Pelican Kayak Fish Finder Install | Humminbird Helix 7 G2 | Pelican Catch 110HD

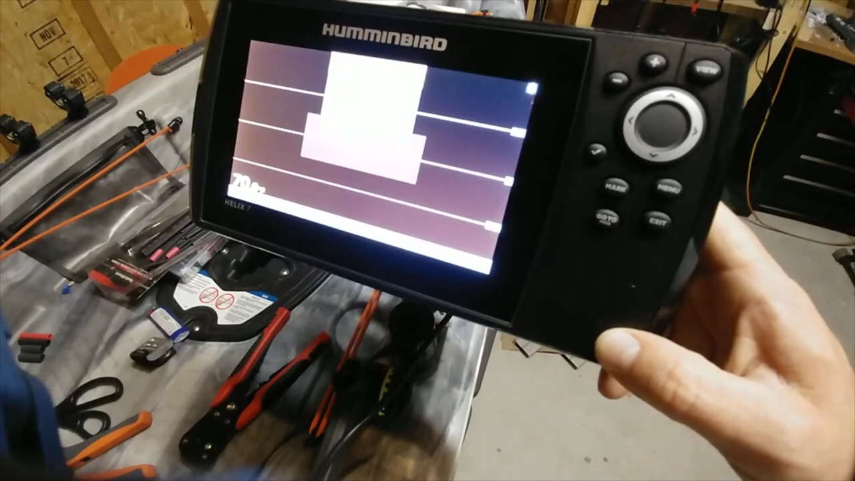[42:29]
So we'll go ahead and power this off. We've obviously seen that it works.